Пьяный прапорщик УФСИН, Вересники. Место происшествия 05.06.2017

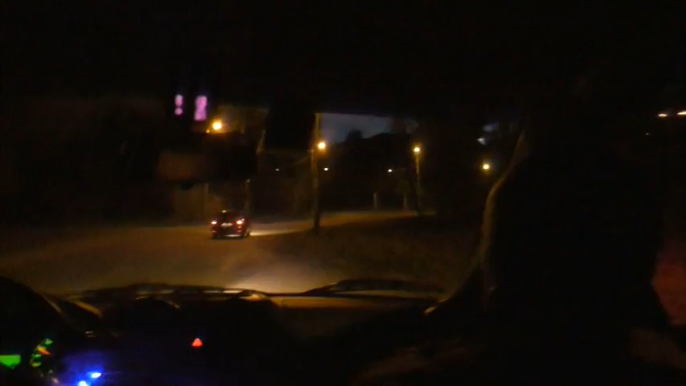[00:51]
Общественники и сотрудники ДПС заметили ладу Приора, водитель которой забыл включить дневные ходовые огни.